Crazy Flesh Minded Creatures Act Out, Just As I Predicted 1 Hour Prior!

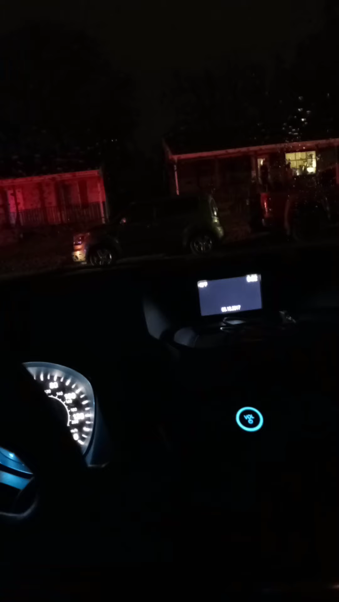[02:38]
I told you, eventually, look, there's a ambulance. Look at that.
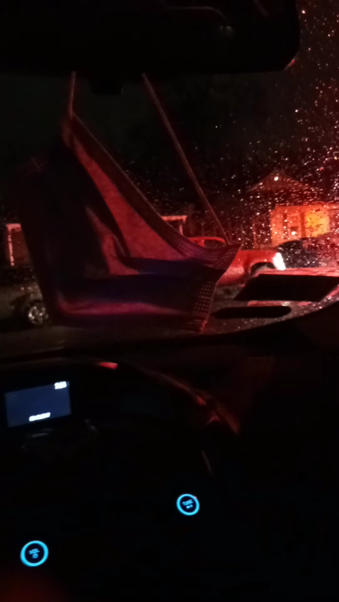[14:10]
They're spraying down their boots and stuff. Weird. They sprayed their vest down, their boots, their... That's bizarre, man. The two policemen are still standing there. The guy went to the ambulance.